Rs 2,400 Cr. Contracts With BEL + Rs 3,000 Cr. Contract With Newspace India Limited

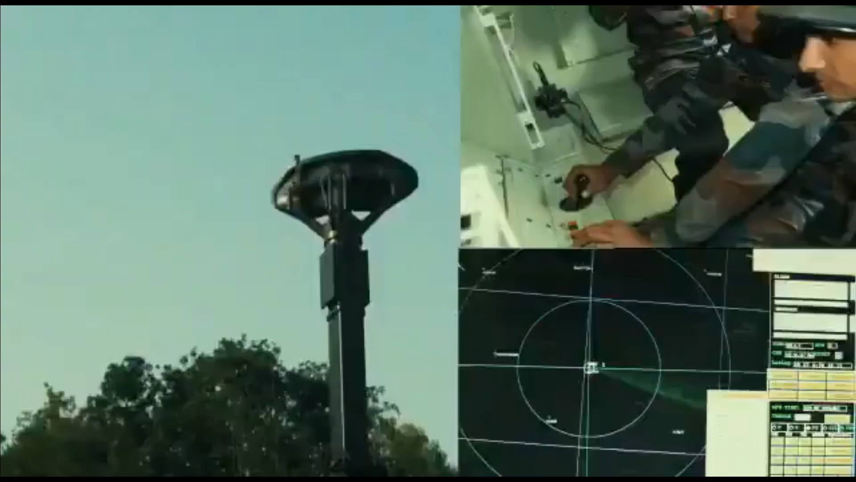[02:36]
it is an automated air defense control and reporting system which will
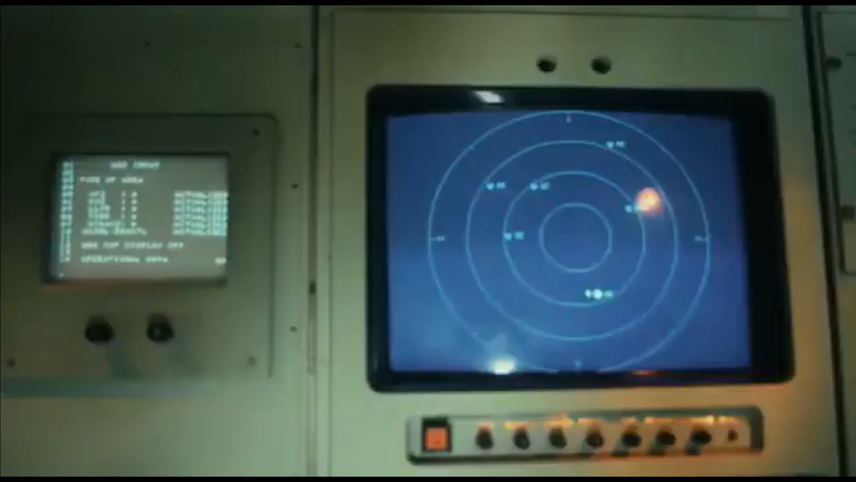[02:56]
effectively control the ground-based air defense weapon system.